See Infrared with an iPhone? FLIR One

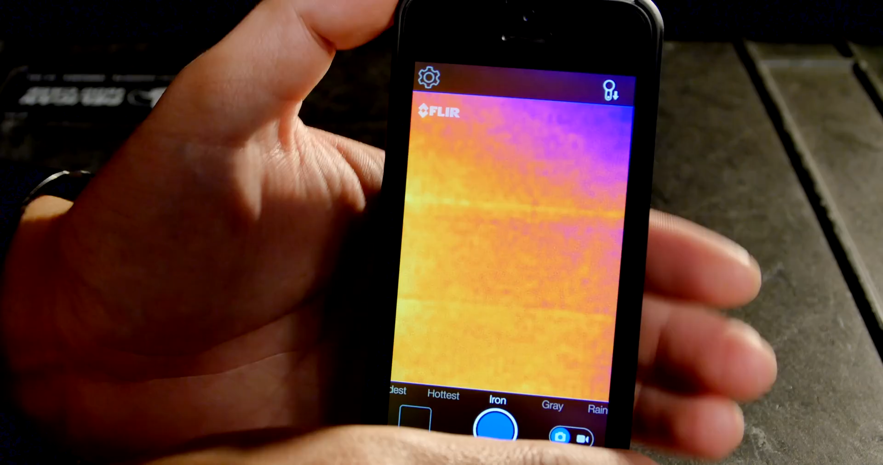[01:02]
But essentially what it does is it allows you to see infrared radiation much like the Predator.
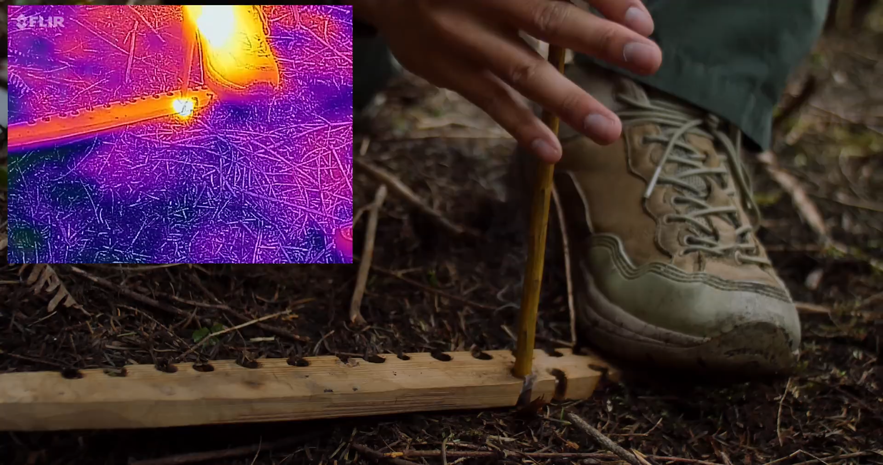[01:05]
So you can see heat instead of just visible light.
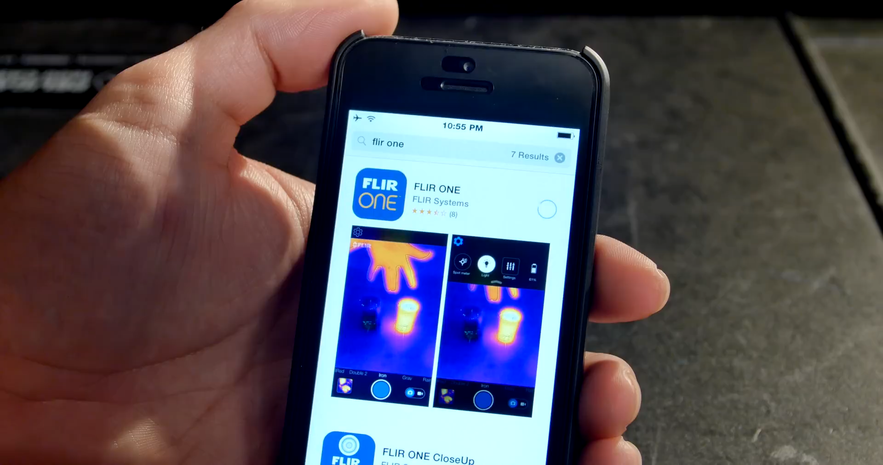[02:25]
There's a couple different versions of the application, but the standard one allows you to see the images and also record photos and video.
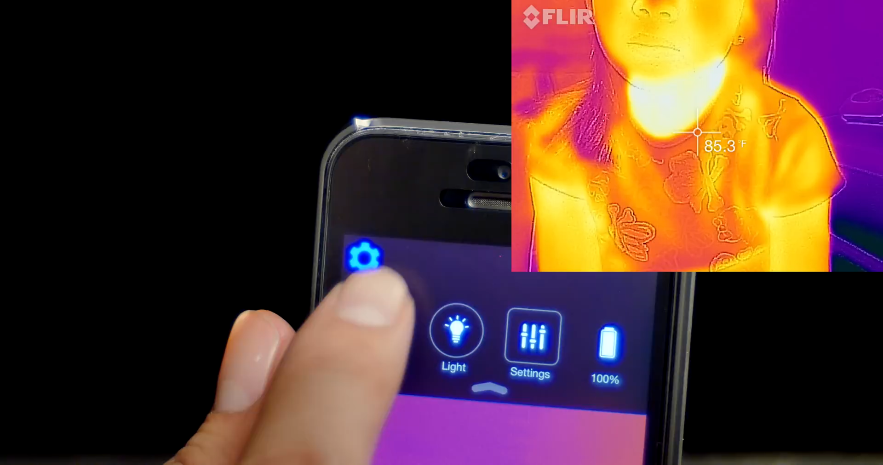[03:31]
On screen: spot 85.3°F
You can also turn on the camera's light, which allows the onboard camera to pick up line detail and overlay it onto your images.
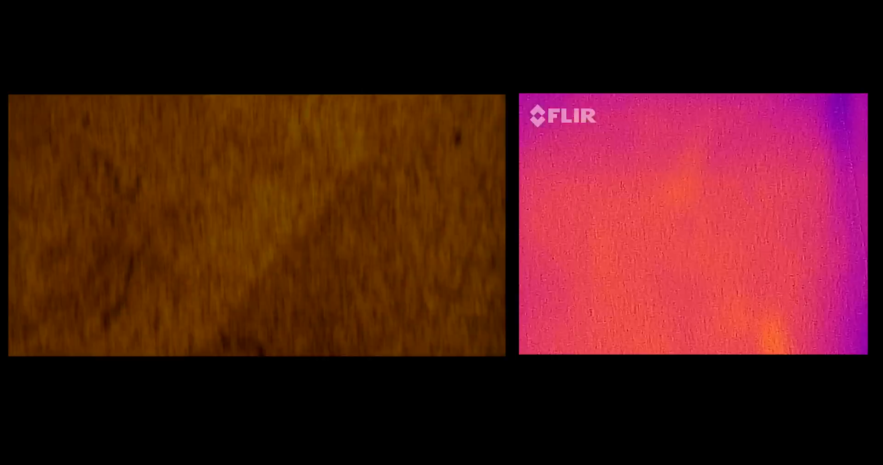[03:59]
combining that with the line detail of the visible light camera makes it so you can really see what you're looking at, and puts the price point in reach for a lot of people.
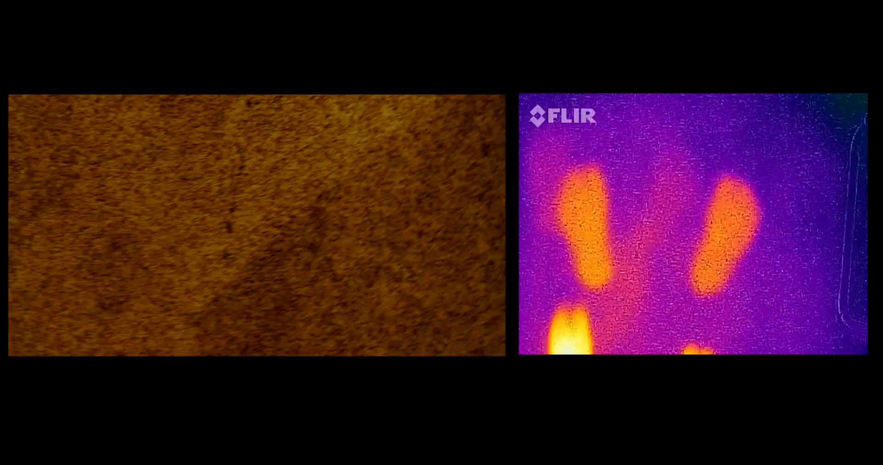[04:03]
You can also see in total darkness.
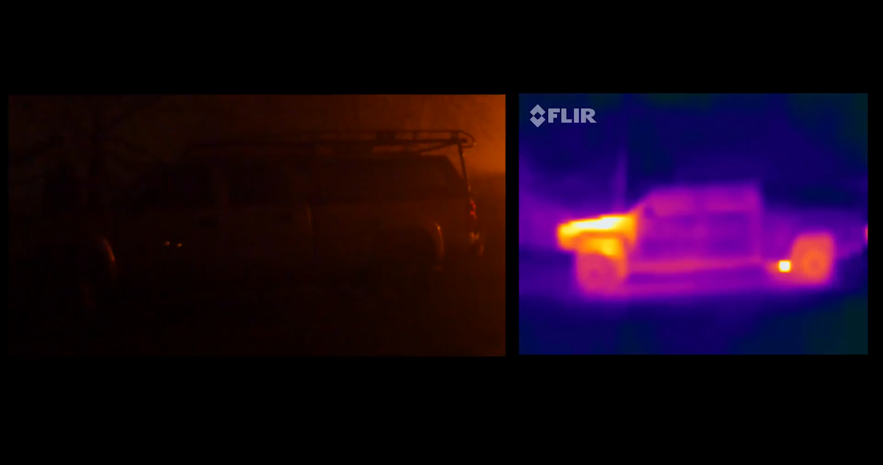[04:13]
As you can see by my truck, you can see that the tires are warm, the exhaust is hot, and the engine is still hot as well.
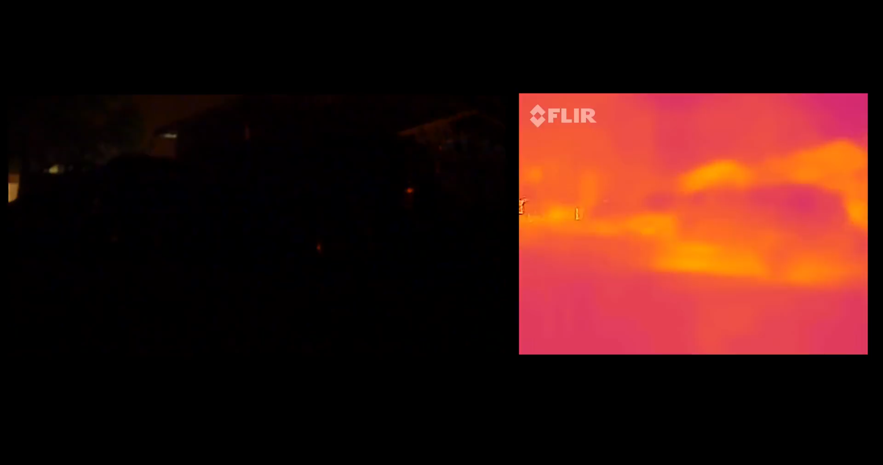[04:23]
But for more practical applications, you can see what parts of your house and what parts of your rooms are a lot colder than the others, and analyze your home's efficiency.